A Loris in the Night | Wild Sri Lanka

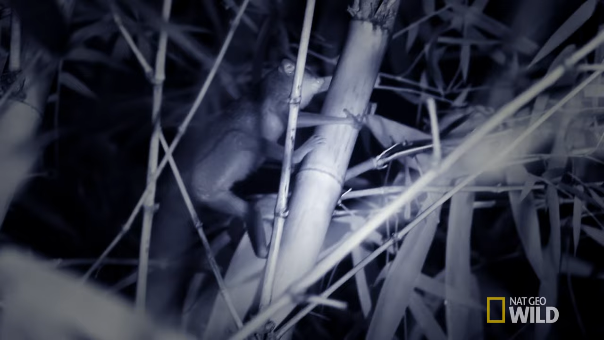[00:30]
As forest habitat shrinks, so too does its presence.
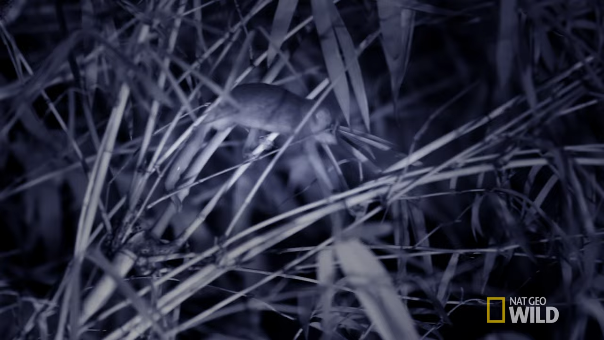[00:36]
Tonight, this male loris uses his excellent night vision to seek out the ripest fruits.
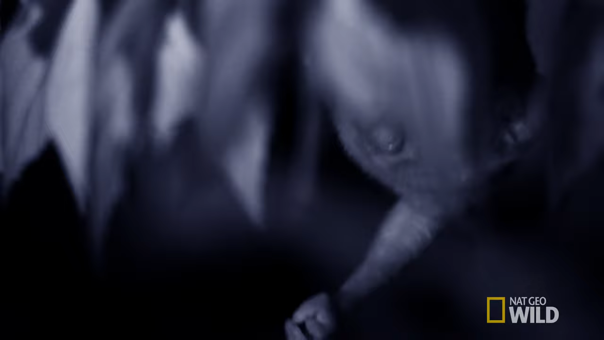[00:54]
But those little dexterous hands and feet are designed for more than just plucking fruit.
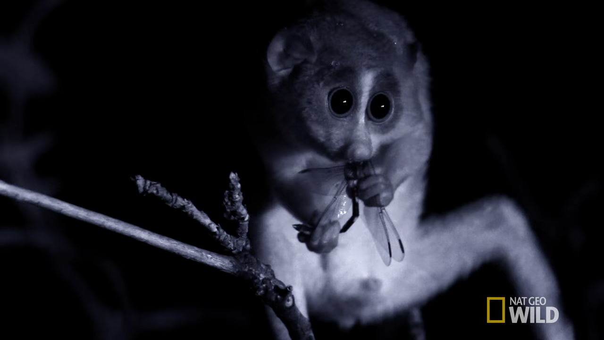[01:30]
Slender lorises like their meat, too.